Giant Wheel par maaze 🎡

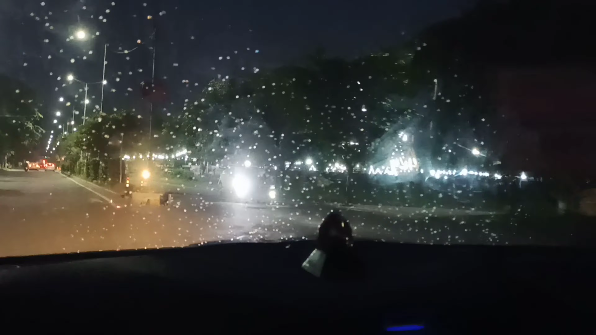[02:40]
गाईज अब हम लोग ट्रेड फेर पोच चुके हैं और यहाँ पर देखो कितनी सारी लाइट है ओ तेरी भाई
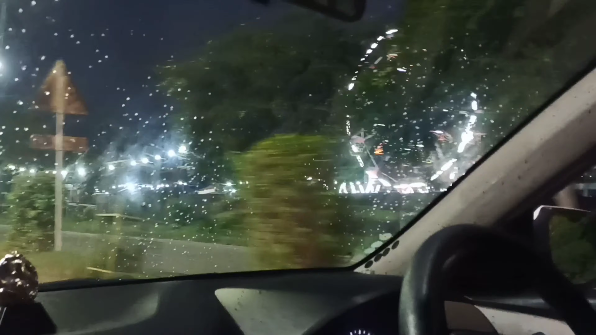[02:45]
हमने गाड़ी पार्क यहाँ पर कर दिया है और ट्रेड फेर वहाँ पर है